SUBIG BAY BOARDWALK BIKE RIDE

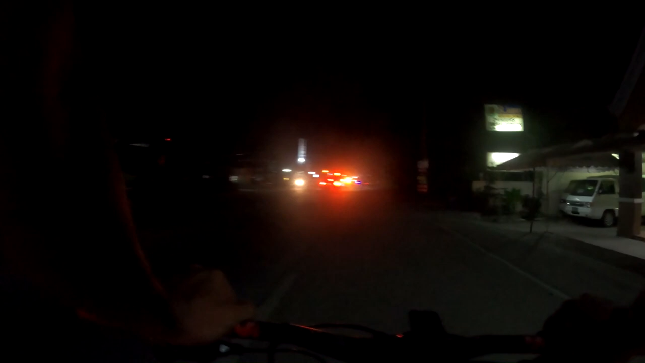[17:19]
madilim na guys so night ride pa rin itong ride natin umabot tayo ng night ride